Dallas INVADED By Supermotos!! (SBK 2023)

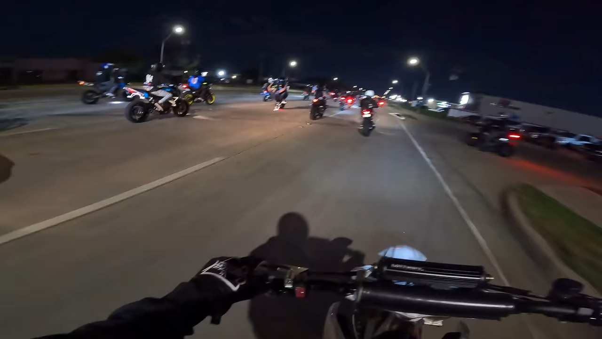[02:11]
Let's go, baby. Look at all the clouds out here. It's a rolling burnout party in here. We got folks, we got sumos. We got 40s. Let's go.
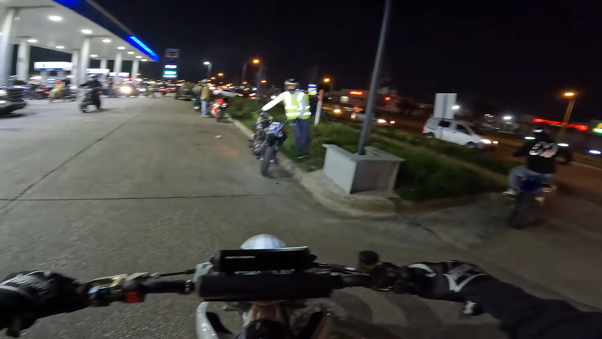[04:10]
Try to stay towards the front of this one. A little bit of a sketchy pack. Sheesh!
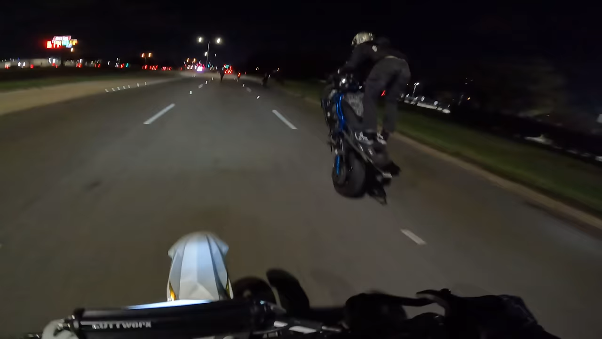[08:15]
Drag it. Drag it. Drag me something. There it is.
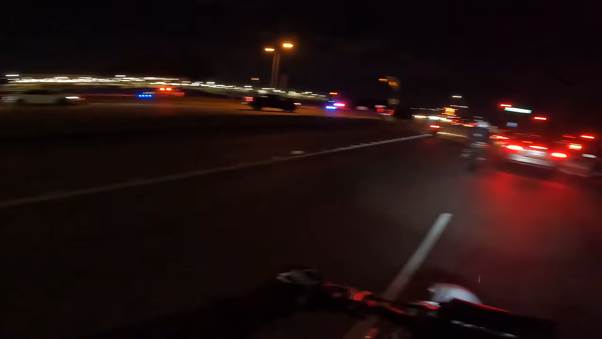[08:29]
Woo!
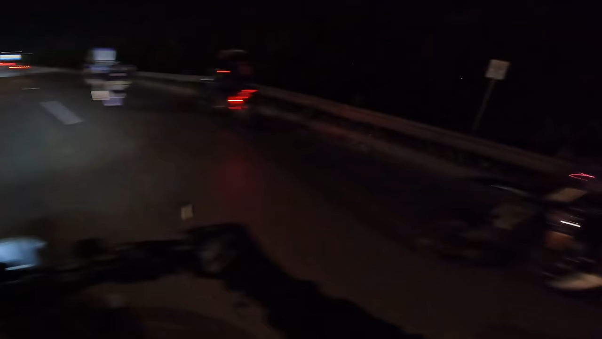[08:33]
Oh, easy, bro. There you go. FZ boys. Come on. Whoa. Whoa now. I didn't think I'd ever see him on an MT.
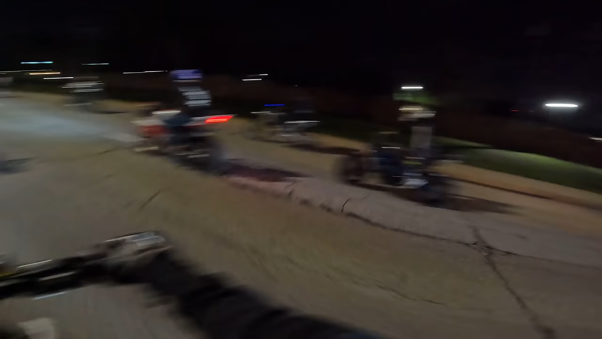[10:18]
safety vests go hard. I like that. You can really see them.